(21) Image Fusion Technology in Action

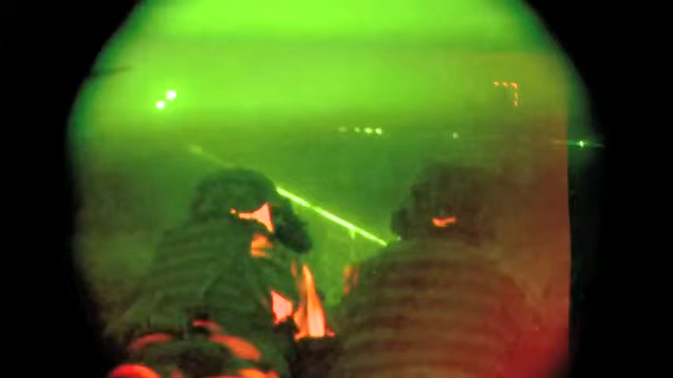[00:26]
It gives you a capability to detect targets at a much farther range than you can with the night vision goggles.
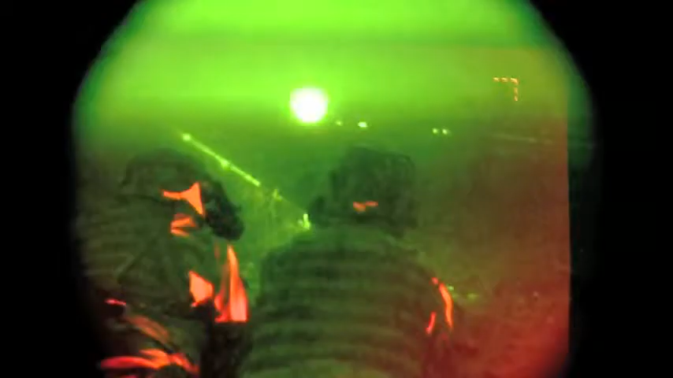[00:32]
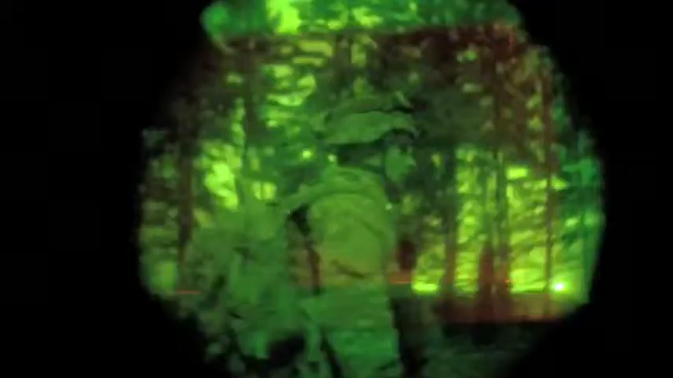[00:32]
By putting those together, you really get the best of both worlds based
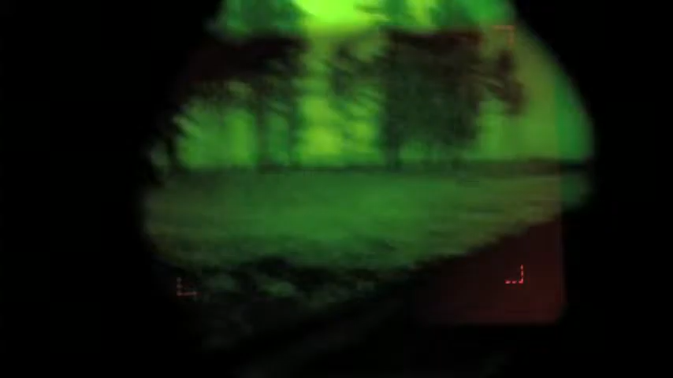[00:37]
on what your atmospherics are and based on what you're really trying to do.